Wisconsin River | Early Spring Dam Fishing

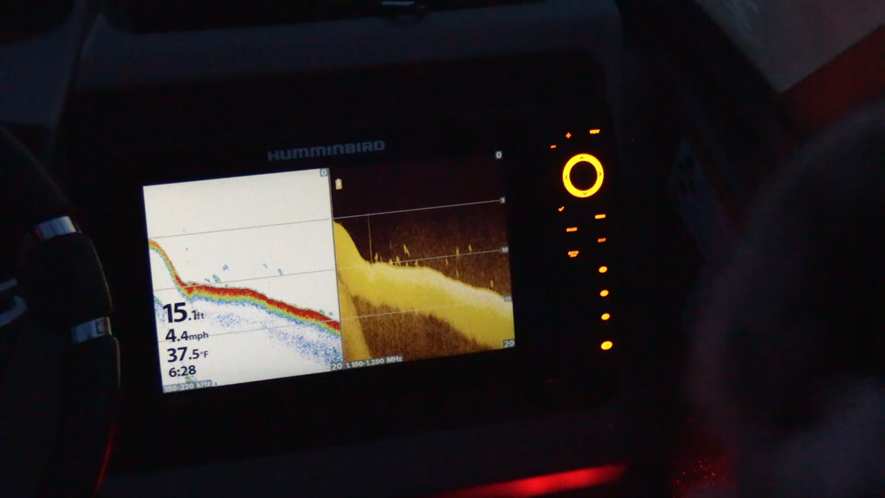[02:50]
On screen: depth 15.1 ft, water 37.5°F, speed 4.4 mph
Those are the ones we want.
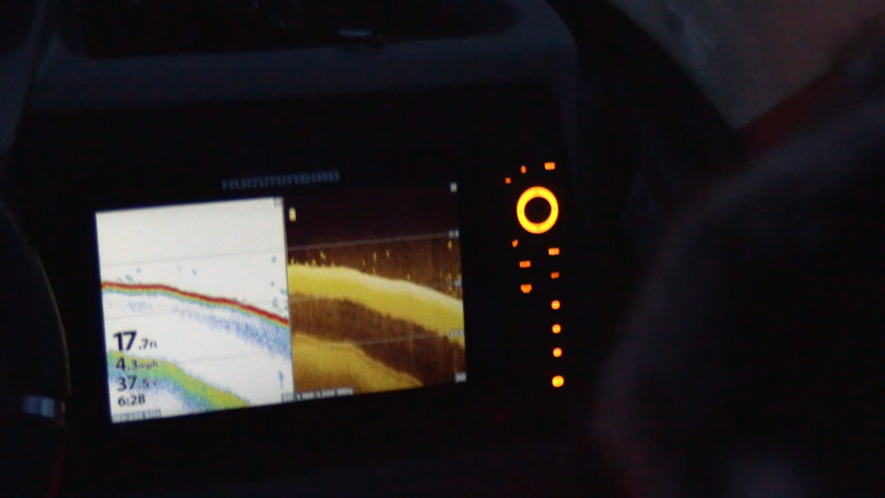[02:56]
On screen: depth 17.7 ft, speed 4.3 mph
Take a bit of baitfish kind of stacked in there. Mm-hmm. Or out the bottom like that.
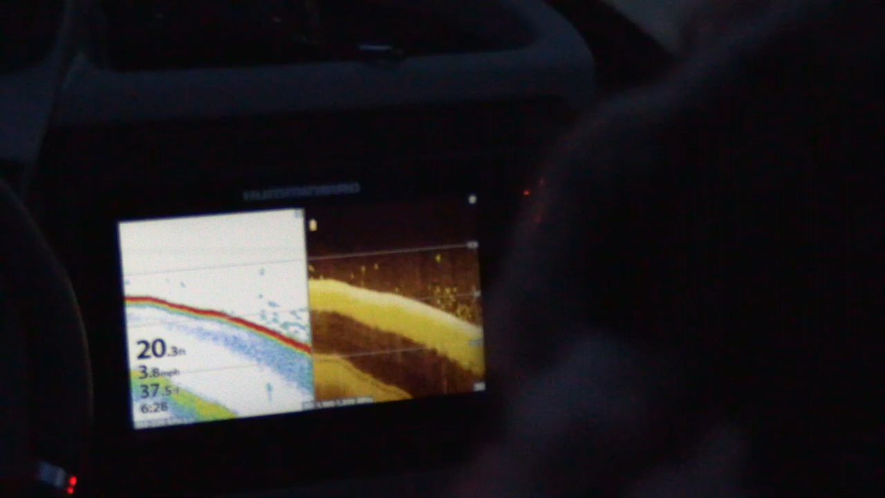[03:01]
On screen: depth 20.3 ft
Not baitfish on the bottom though.
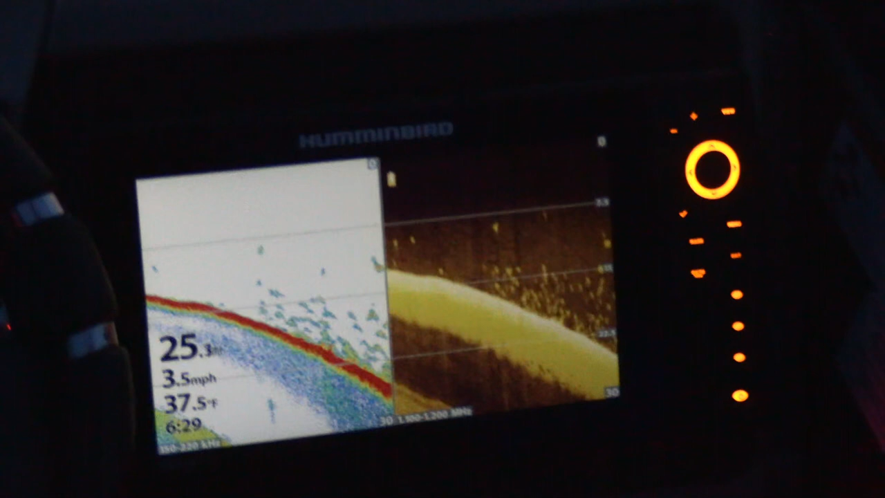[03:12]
On screen: water 37.5°F, speed 3.5 mph
See any big arcs around them or in them. Doesn't mean that the fish aren't here though.
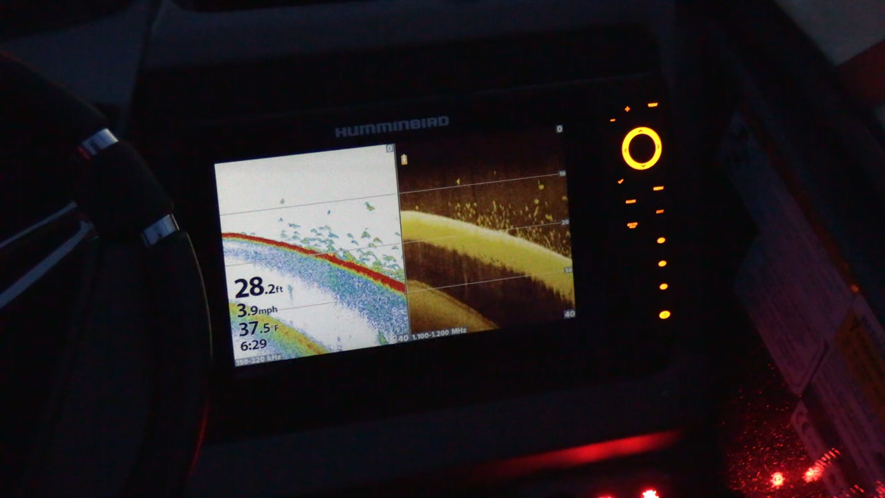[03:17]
On screen: depth 28.2 ft, water 37.5°F, speed 3.9 mph
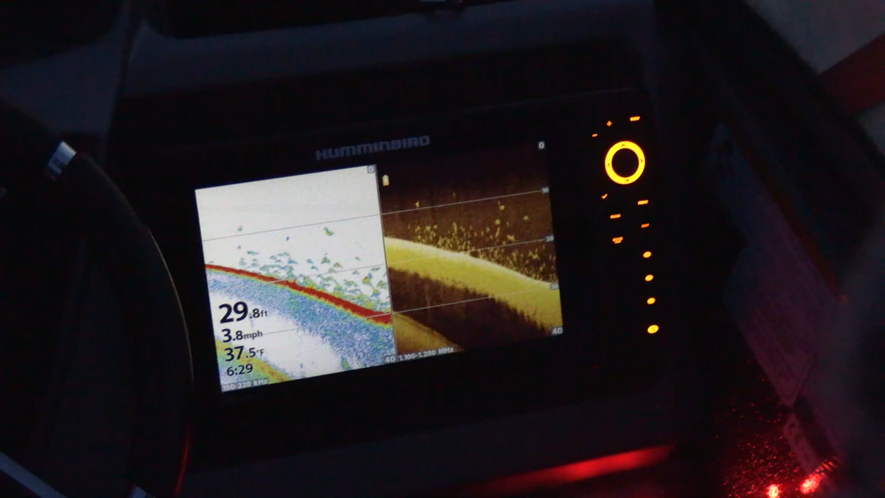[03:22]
On screen: depth 29.8 ft, water 37.5°F, speed 3.8 mph
Makes sense why you're there though. You got the rip currents above them. That's a nice little docile area for them to tuck underneath.
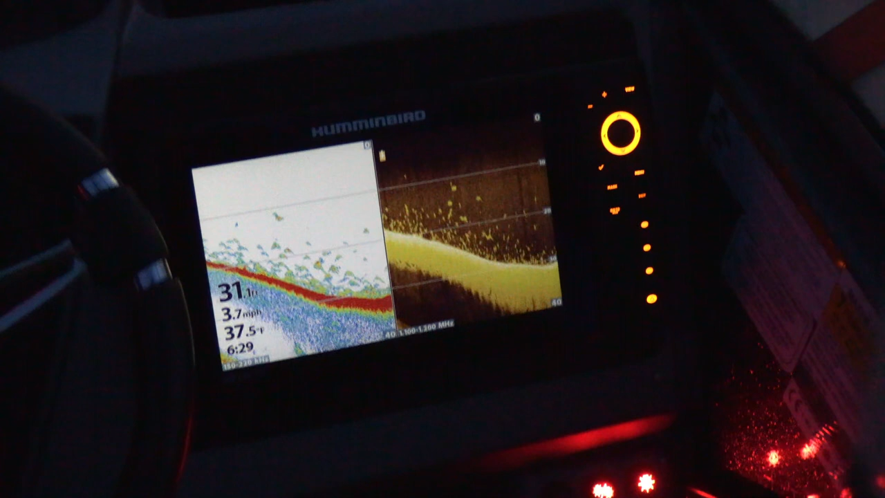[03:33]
On screen: water 37.5°F, speed 3.7 mph
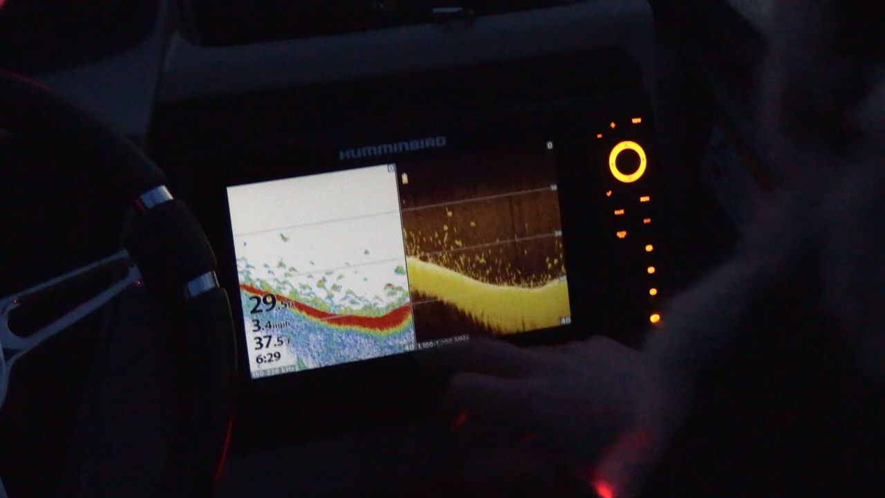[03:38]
On screen: water 37.5°F, speed 3.4 mph
I think we're gonna try right at the peak. Right in that little pocket.